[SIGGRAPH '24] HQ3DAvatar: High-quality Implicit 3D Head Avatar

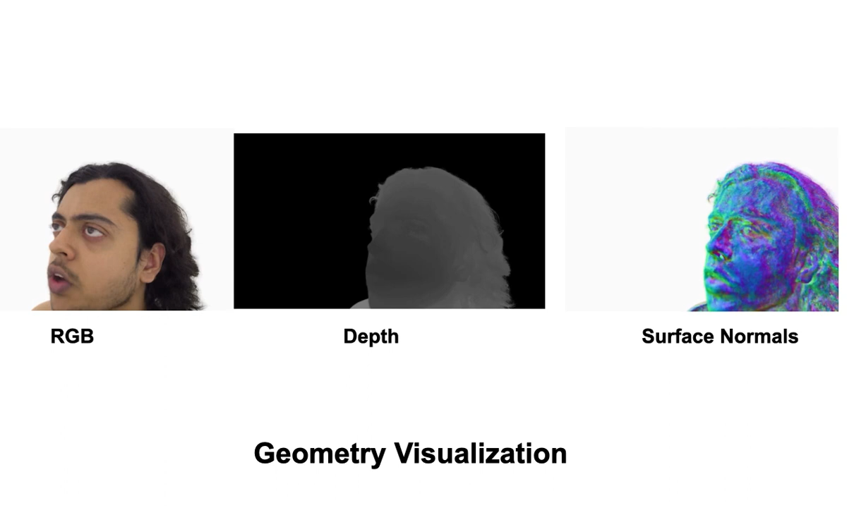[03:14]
We show side-by-side visualizations of the RGB render, depth, and surface normals.